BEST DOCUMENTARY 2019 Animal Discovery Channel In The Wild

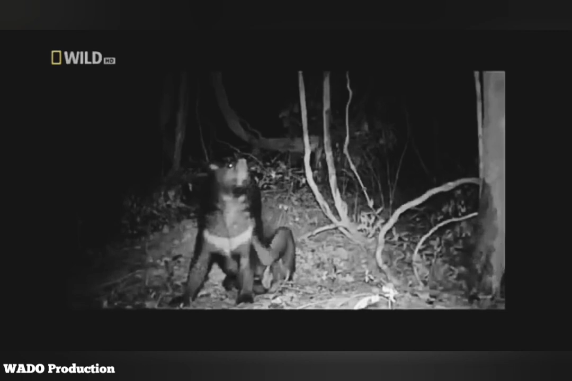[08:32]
But what do Asian black bears actually do at night?